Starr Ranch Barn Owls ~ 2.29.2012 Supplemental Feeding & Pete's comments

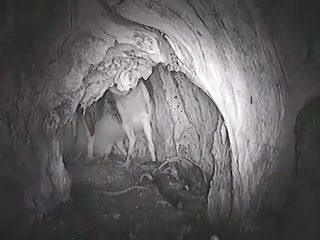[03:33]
Boy, I've watched these guys for many years, and I'm just amazed how much feather development since we banded them on Sunday. They're looking like young adults. Still a lot of fluff on the breast, but it's coming along.